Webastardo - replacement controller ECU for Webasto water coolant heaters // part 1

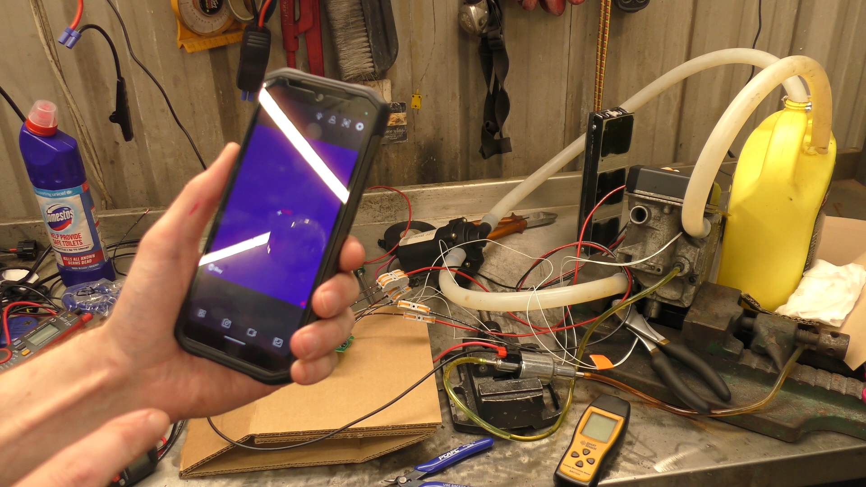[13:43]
So, I've gone and bought the Doogee S98 Pro with the built-in thermal imager.
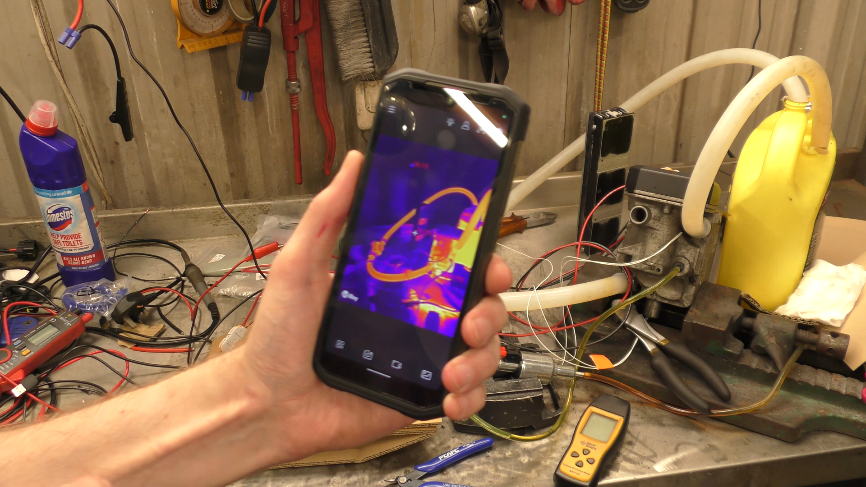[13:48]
Mostly, because I was just interested to see how this compared to the FLIR. Well, this is a water temperature of 42. 40. Then again, it's looking at yellow plastic. 40 degrees, says the Thermometron.
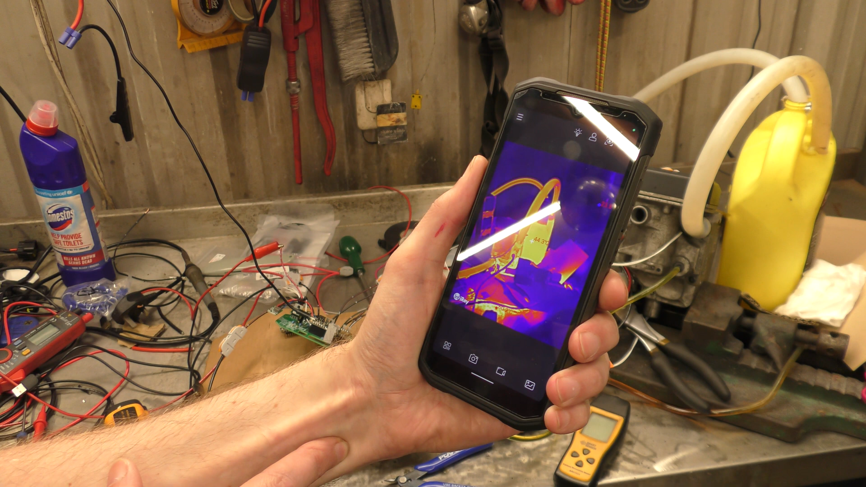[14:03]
I'd like to see the actual exhaust in there, if I can.
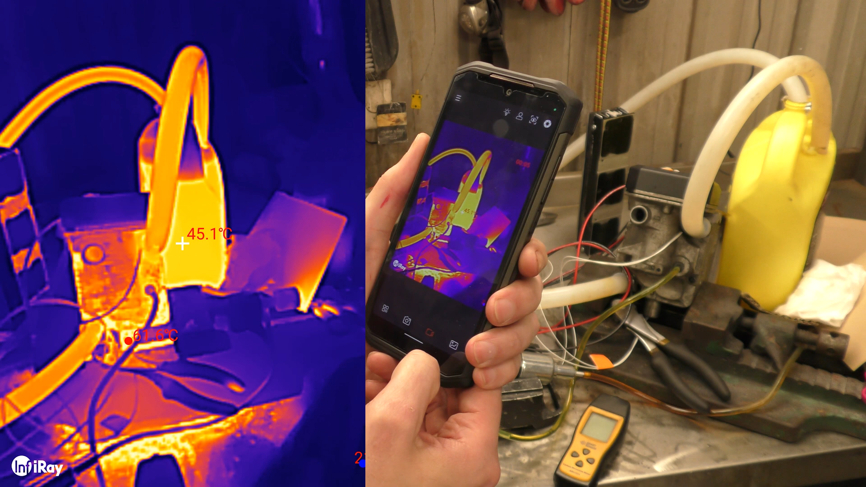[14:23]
On screen: spot 45.1°C
It hot, so we'll be bored.
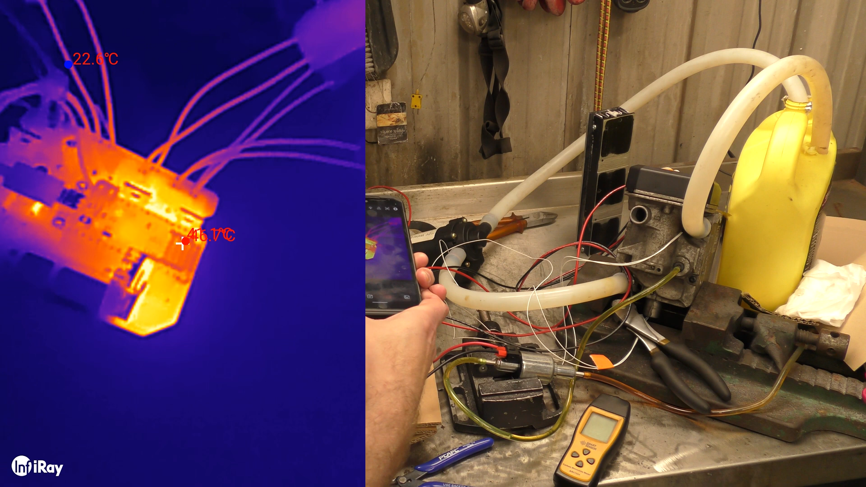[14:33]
Well, look, I don't think this moth fish should be hot. It's not doing anything anymore. I think it might just be residual heat. So, let's see how bad this, eh, we've got. Let's mix. Oh, that's a nightmare.